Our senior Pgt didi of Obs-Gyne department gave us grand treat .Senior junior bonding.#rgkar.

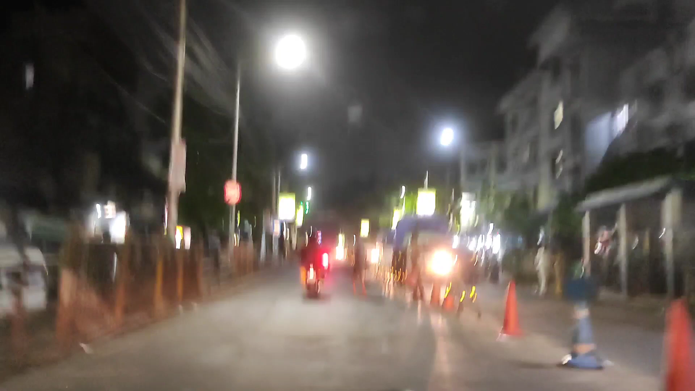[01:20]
अभी हम लोग निकले है मेरा कॉलेज आर्चिकर मेडिकल कॉलेज से अभी जो मैंने रिश्ट्रेंट बोला
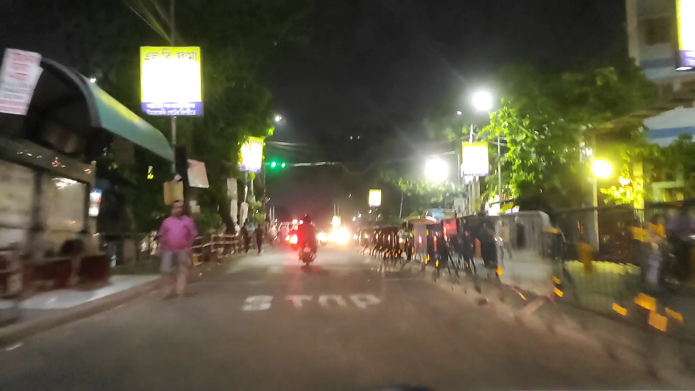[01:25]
वफिडा इट्स लोकेटेर इन दा पार्क स्ट्रीट लगभाग हमारा कॉलेज से 20 तो 30
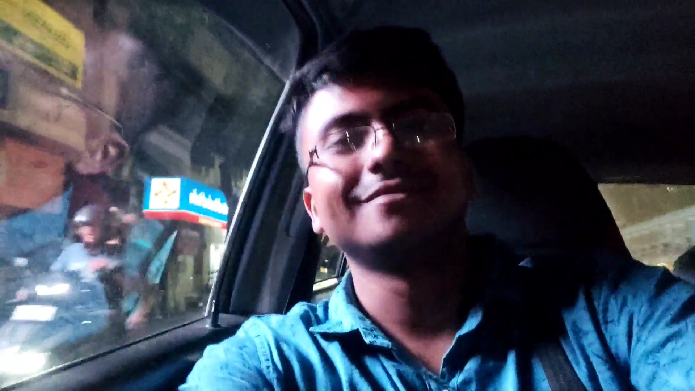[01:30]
मिनिट का डिस्टेंस है मैं बैठा हूं इन दा कैप विद माई कोईन डन वेट करा हूं कब जाके पहुचूंगा ये रिश्ट्रेंट देख रहे हैं ये एमजी रोट क्रोस करते हुए
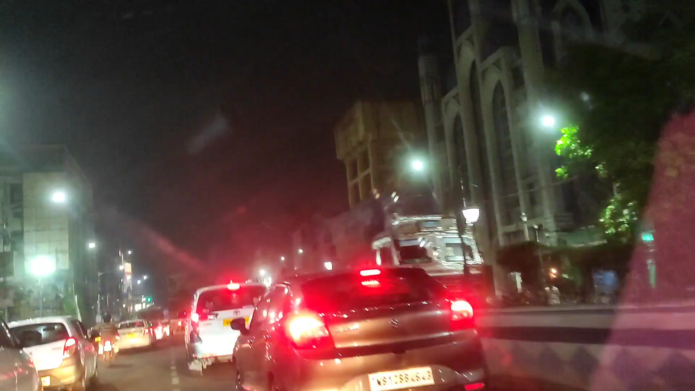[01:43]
हम लोग जा रहे है और जो देख रहे हैं
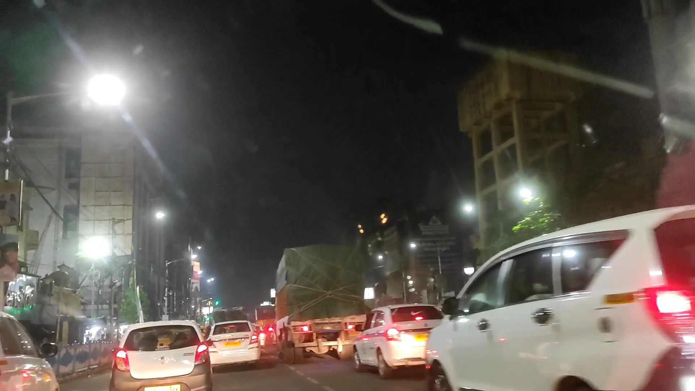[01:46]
उची उची बिल्डिंग ये जो है
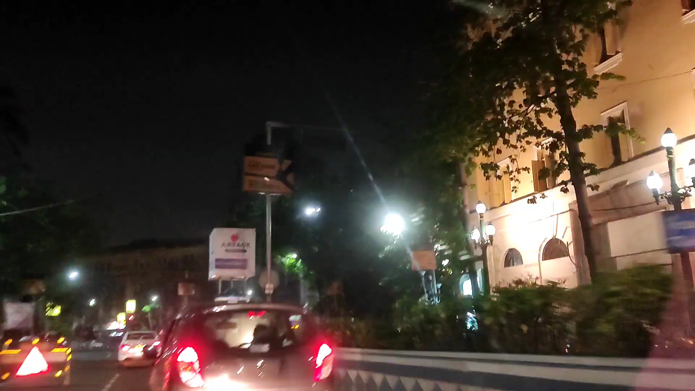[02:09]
अभी लगबग रात 9.30 हो गिया